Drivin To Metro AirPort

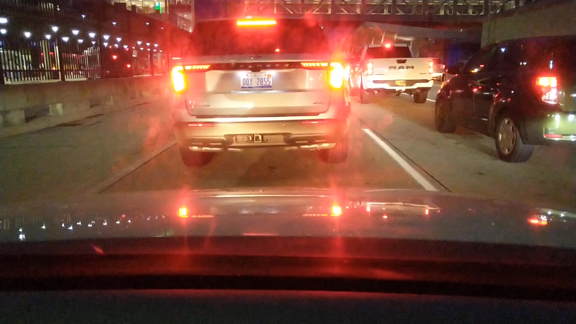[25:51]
gonna be hard to get out of there. So I'm just gonna roll up here and stay in this lane.